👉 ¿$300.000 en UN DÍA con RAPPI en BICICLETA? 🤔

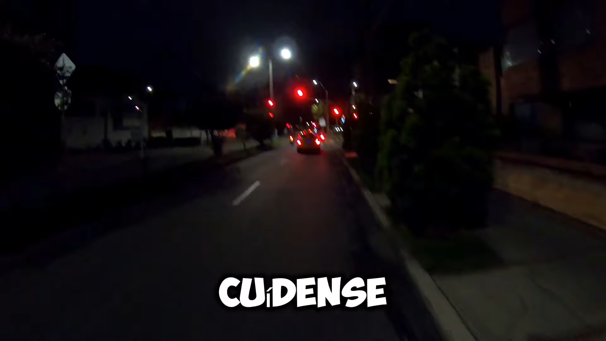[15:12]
Ahora sí lo voy a meter turbo porque me voy para la casa. Suerte. Bueno, les comento.
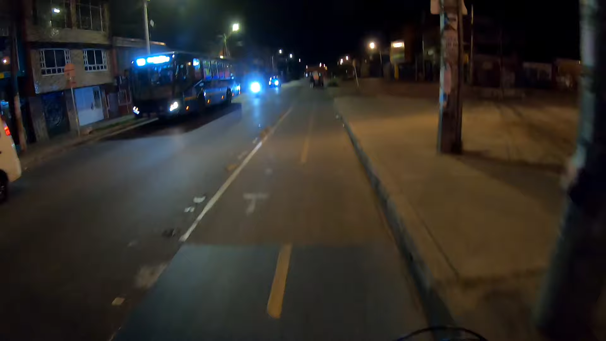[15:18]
¿Qué hora es? Primero vamos a ver la hora. Son las 10:47.
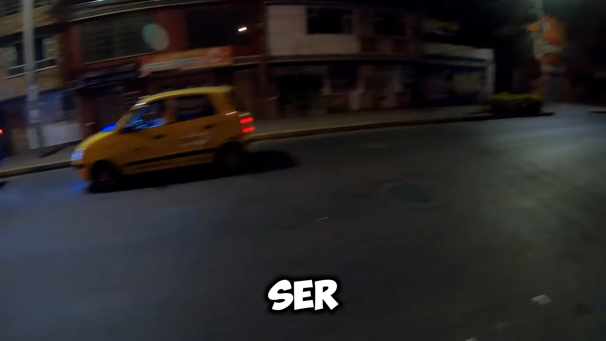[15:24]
Van a ser las 11 de la noche. Y quiero que vean cómo voy yo, ¿eh?